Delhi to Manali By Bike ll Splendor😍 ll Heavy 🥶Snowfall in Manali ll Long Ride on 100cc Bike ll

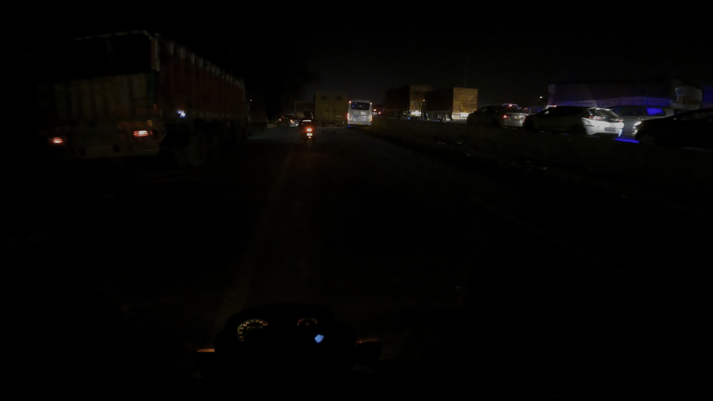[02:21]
तो भाई जिस चीज़ का डर था वही हुआ, जाम देख सकते हो भाई साहब।
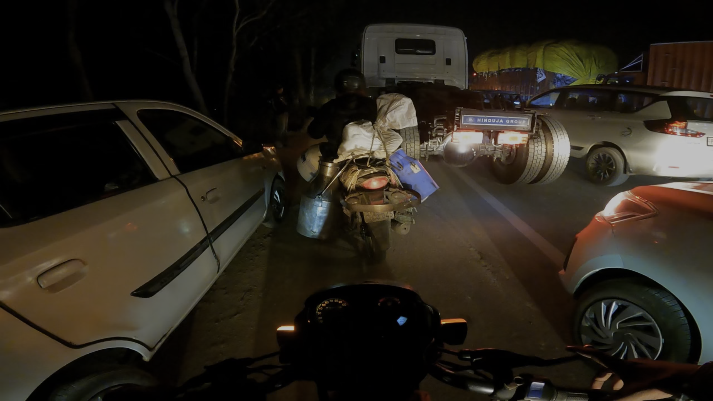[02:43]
सोचा नहीं था कि इतना गंदा जाम मिलेगा यार, इससे अच्छा मैं अंदर ही अंदर पहले निकल जाने चाहिए था, सबसे बढ़िया रहता हमारे लिए। रुक जाओ ट्रक, रुक जा आगे से।
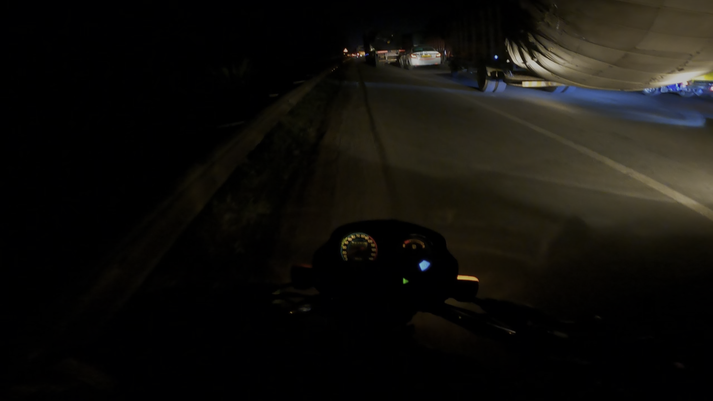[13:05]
कि ये मेन है ना पंजाब बॉर्डर, पंजाब और हरियाणा का मेन बॉर्डर यही है भाई इधर, इसलिए यहाँ पे जाम लग रहा है ठीक ठाक। 1 किलोमीटर तो मैं क्रॉस करके आ गया, वो तो हमने दिखाया नहीं, बट यहाँ तो भाई और भी ज़्यादा है,
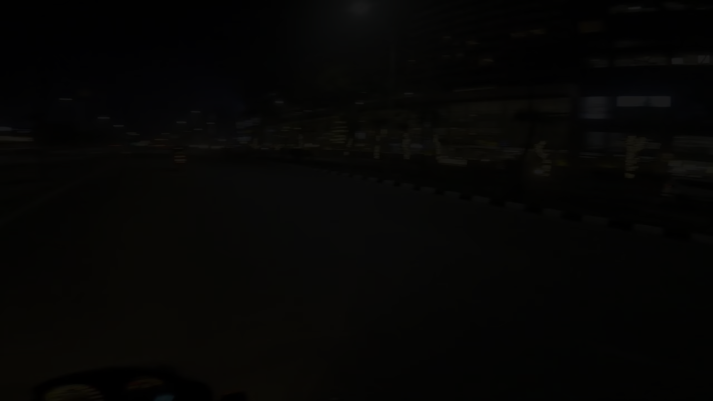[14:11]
ये चेक करो भाई साहब, कितनी प्यारी बिल्डिंग है यार, बहुत ही प्यारी है भाई, बहुत ही प्यारी है। देखो लाइटिंग हो रही ना, और भी मस्त चमक रही है यार।